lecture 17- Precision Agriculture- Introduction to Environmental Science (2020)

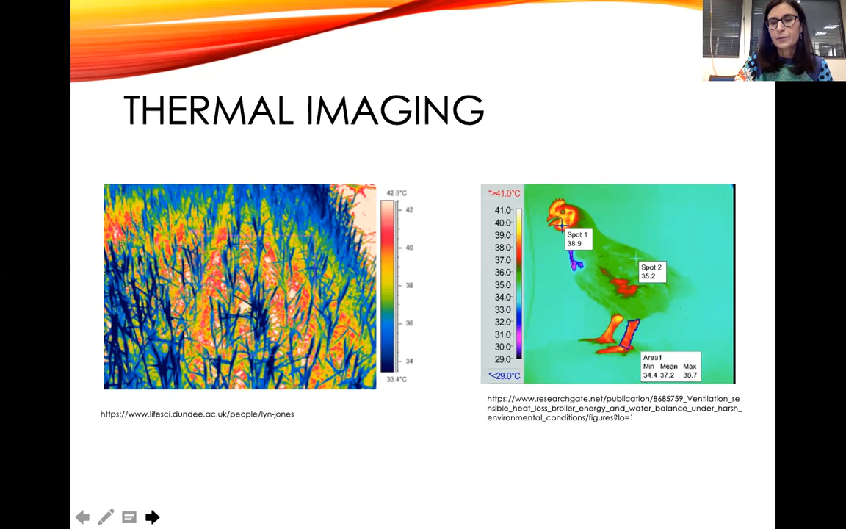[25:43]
Um, so maybe it's, it's water stressed and similarly to, you know, kind of look at the temperatures of um, animal bodies to detect any anomaly and, and then make sure that you segregate that particular animal, uh, from that livestock industry to kind of keep your system healthy.